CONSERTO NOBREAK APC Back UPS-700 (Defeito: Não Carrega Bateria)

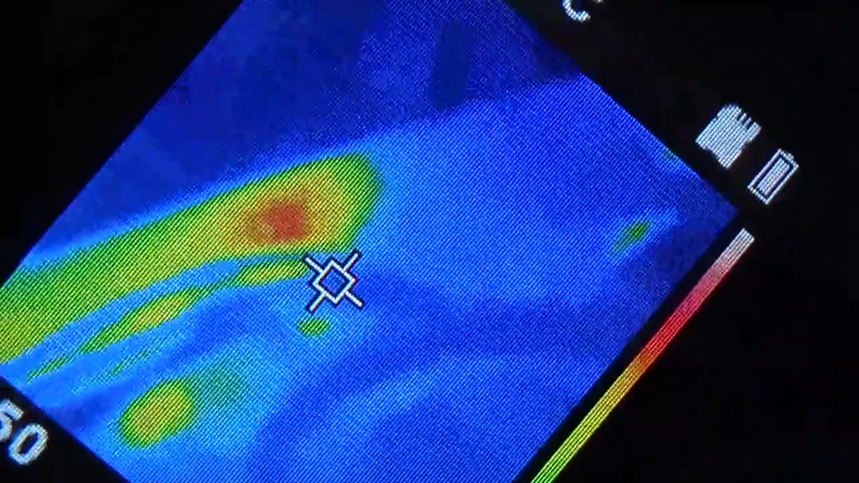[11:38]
mas ali é a ponte retificadora, normal, não tá nem tão quente, tá lá, 36 graus,
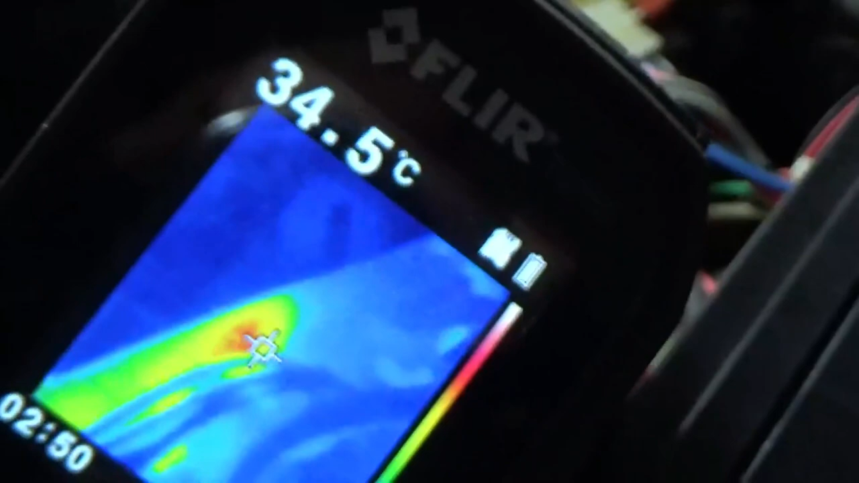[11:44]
On screen: spot 34.5°C
tá, mas agora tem uma parada que não deveria tá esquentando, que é justamente o que eu tô desconfiando, é o relê, Rodrigo, é, olha só, vamos tentar achar esse cara, olha na tela,
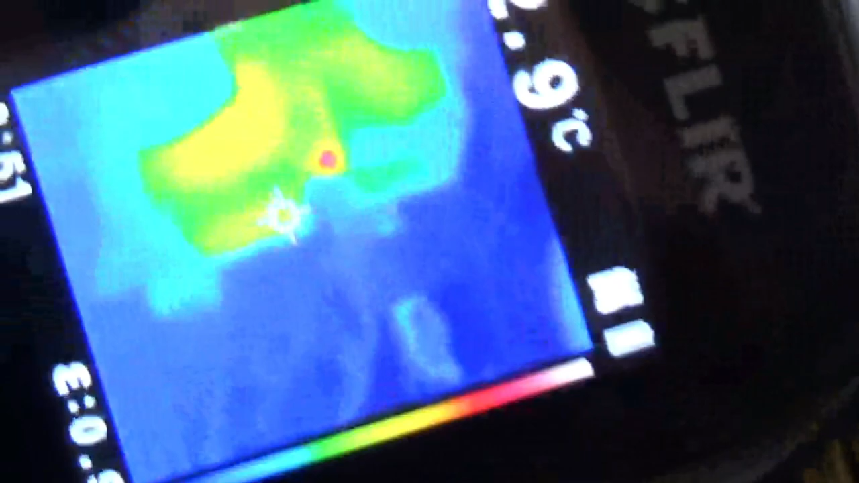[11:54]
olha aí, tá vendo? Tá vendo aqui, pessoal?
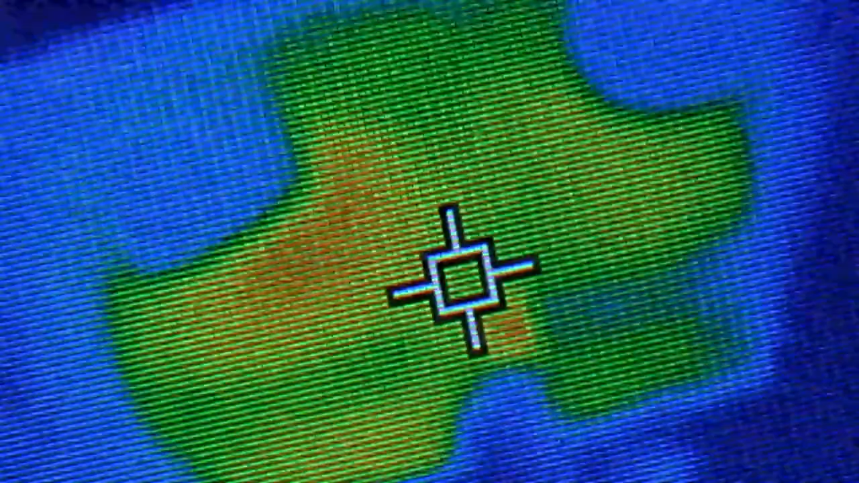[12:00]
Isso aqui é um relê, é que eu não tenho três mãos agora,
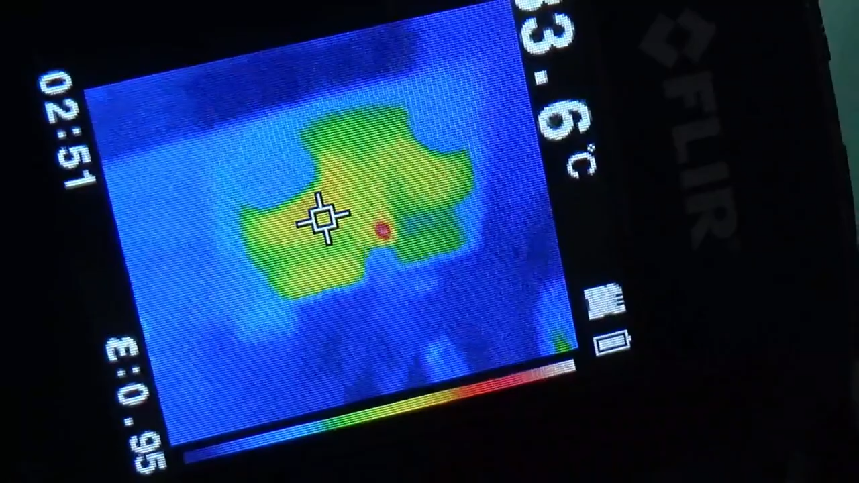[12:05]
mas é um relê, e a vibração, pra mim, vem do relê, então o que que eu vou fazer?
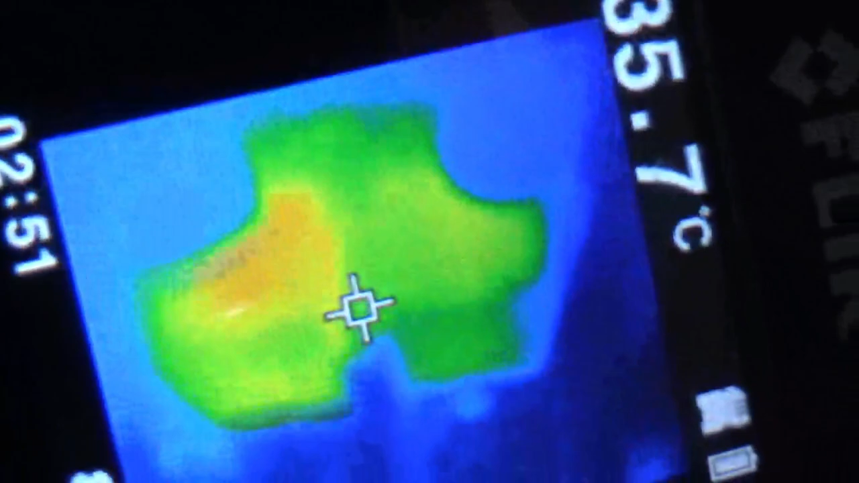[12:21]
On screen: spot 35.7°C
Tá aí, ó, eu acho que é esse cara aí, ó, esse aí, o segundo.